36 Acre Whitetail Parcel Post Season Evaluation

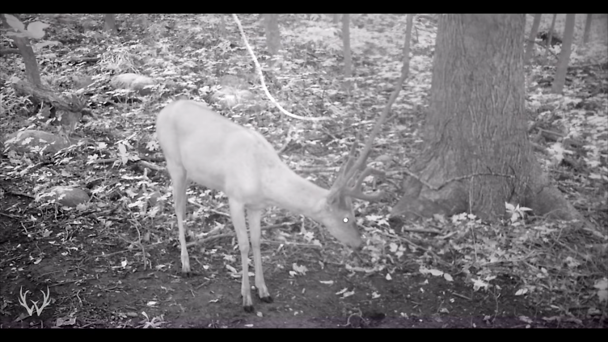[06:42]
So the very easy explanation as to why the hunting season on this particular property was not successful was because I did not shoot the buck that I wanted to shoot. We had a very nice deer coming through this property during the summer.
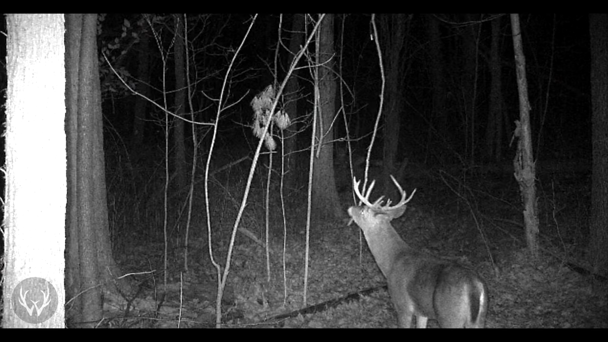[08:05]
We actually have him on camera a few days after the gun opener so there's actually a good chance he probably made it through the season. A lot of times here in Michigan, if a deer can make it past November 15 or November 16, there's a pretty decent chance that he's going to survive until next season.